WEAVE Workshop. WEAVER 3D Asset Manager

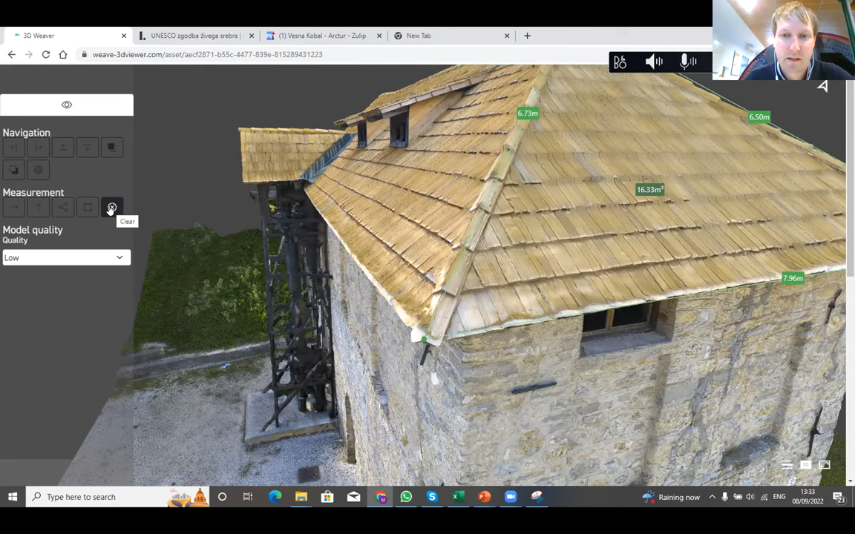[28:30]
Here be careful in the distance, in the different heights and how you define the surface. Another functionality that we could use in this case is,
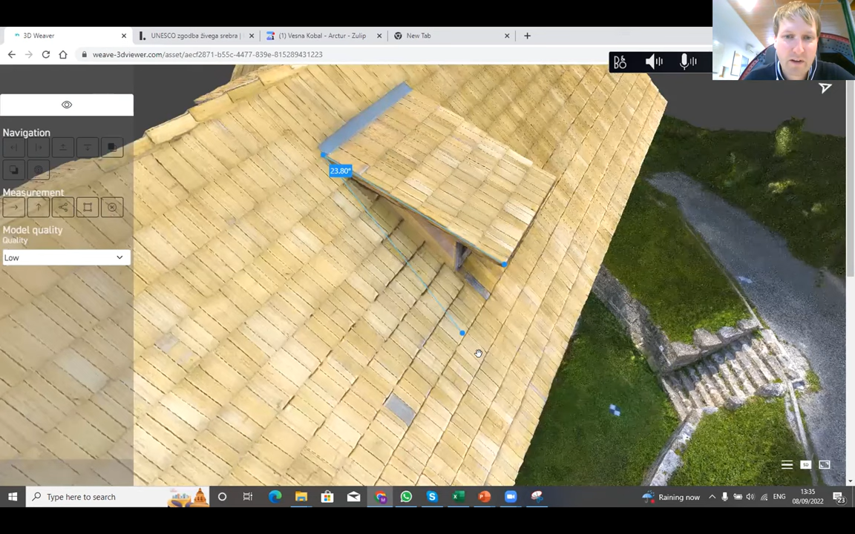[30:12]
So we all, whenever we use these tools, we need to click on the actual points on the model. You cannot click outside of the model.
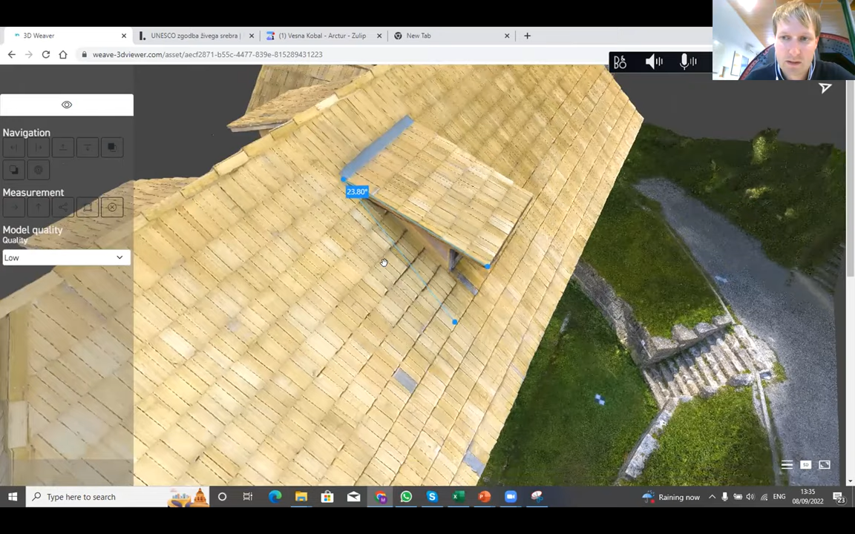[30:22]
Like this, okay. And then now I went through all of the tools. And if any one of you wants to measure me something, please ask me.
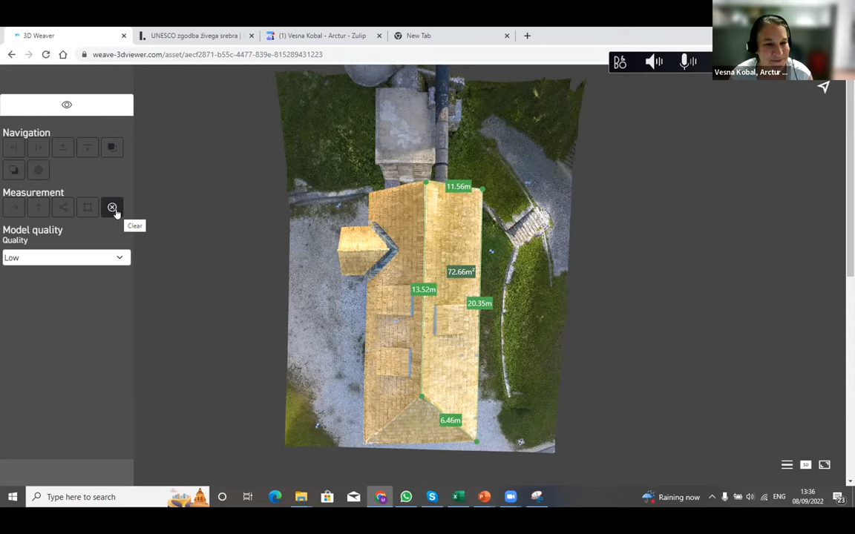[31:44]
Square meters. Perfect, thank you. So actually the tools here are quite simple. Also, since the model is loading quite fast, it's easy to change positions, to look at the model from different points,
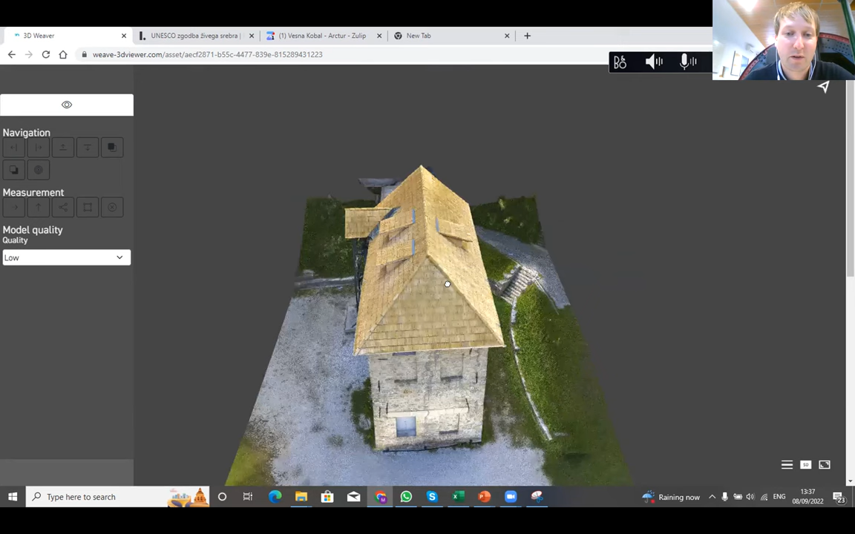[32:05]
and also much easier than to measure things.
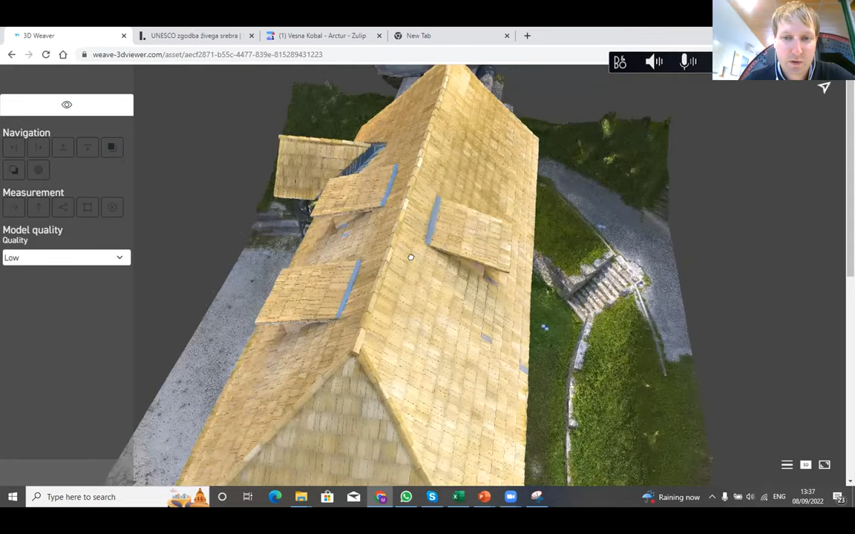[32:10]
Otherwise, of course, you would need to wait for the model to load in between. So if anyone has any questions now, that would be the time. Maybe a question I have is about, let's say, the future plans for this. And I mean, I can imagine that there are many things that you already have in mind.
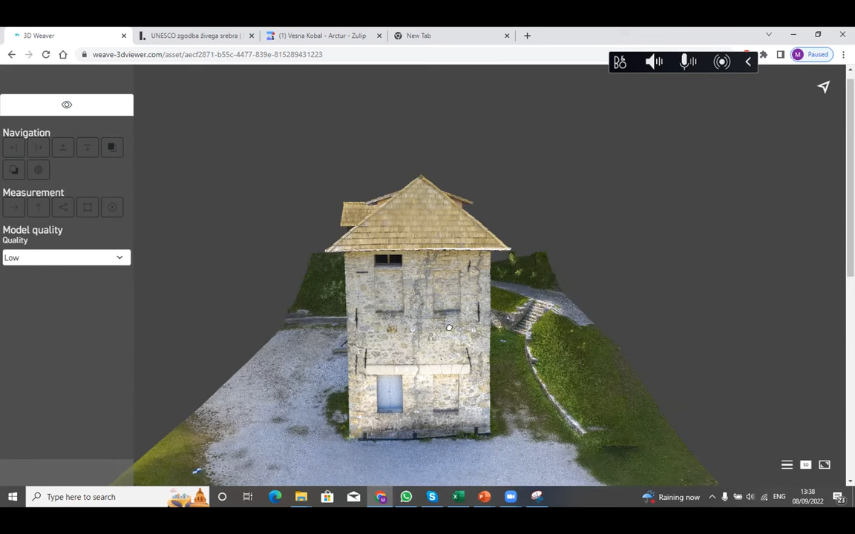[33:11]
If there are any, let's say, special things that you do here. So I'll first try to answer regarding the navigation within the model. I don't feel that there's any special ways of navigating. It's quite intuitive. So I think there's no need to explain how it is, because it's really intuitive. It's much easier with the mouse to navigate than with the tab. And Vesna, is there any how to answer to that question?
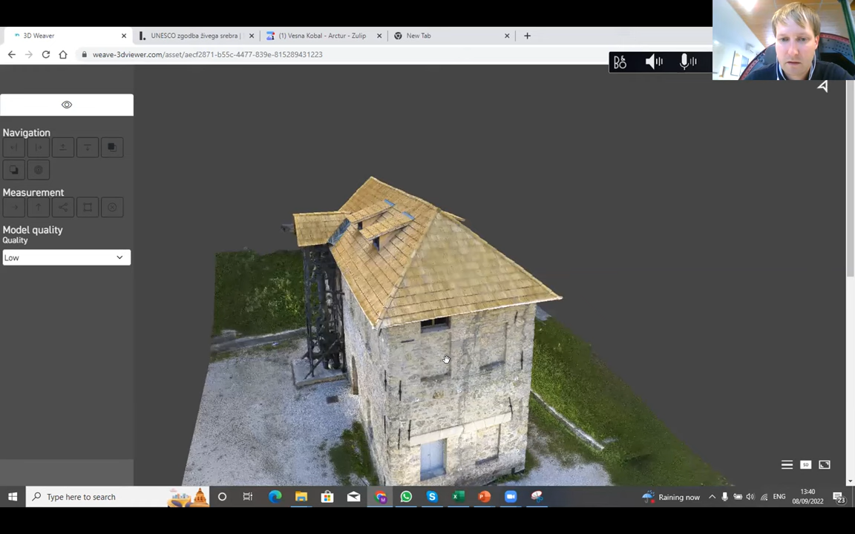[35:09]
like upwards and downwards. Is there any other Vesna, any other? No, I think this is. So yeah, and if basically... I press control, I can also change my position. So if I don't use, if I only use mouse, I'm rotating and changing the model itself.
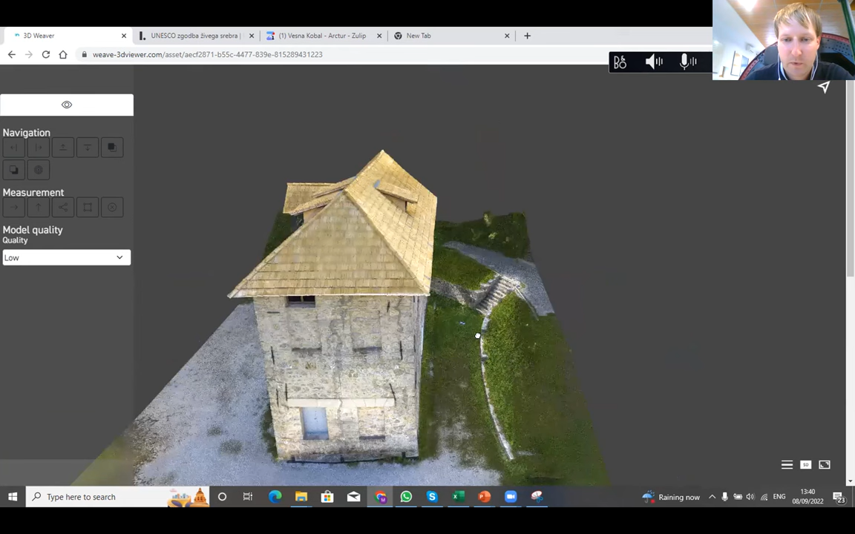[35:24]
But if I press control, also my position is changing, or not necessary. And yeah, Alex, to answer regarding the future plans. So of course, there's plenty of things that we could do to improve the viewer itself, making it so even faster with even better textures and even better,
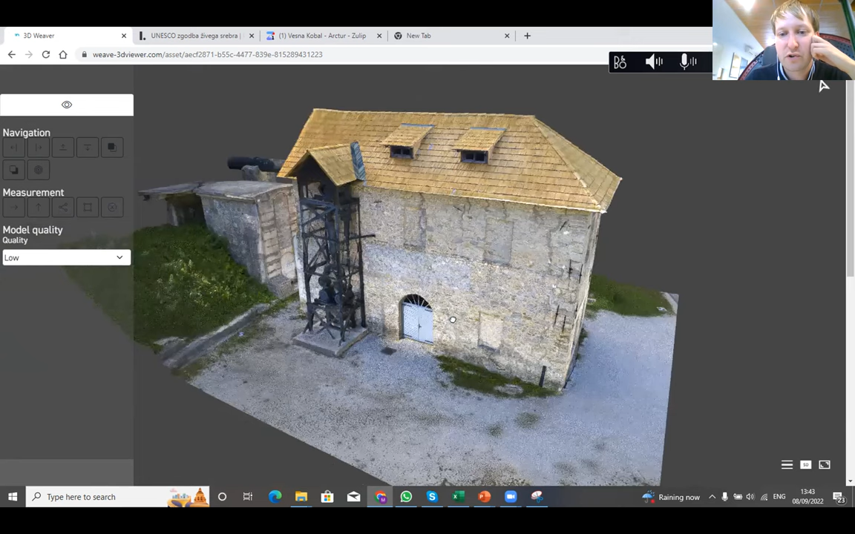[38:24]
if the 3D digitization has been accurate from the point of accuracy and
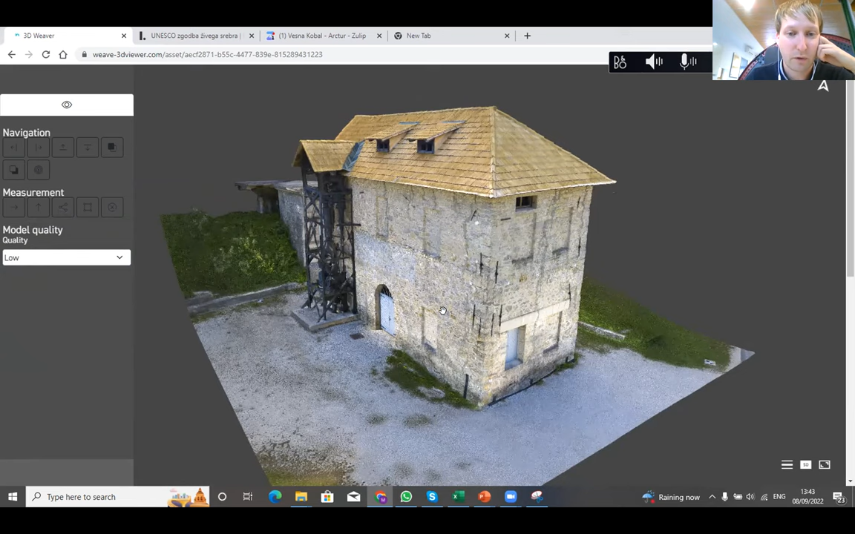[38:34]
also the visual part of it, then of course these models can be used as a reference if, I don't know, something bad happens to the building itself. Because here we see the materials, the colors, the distances.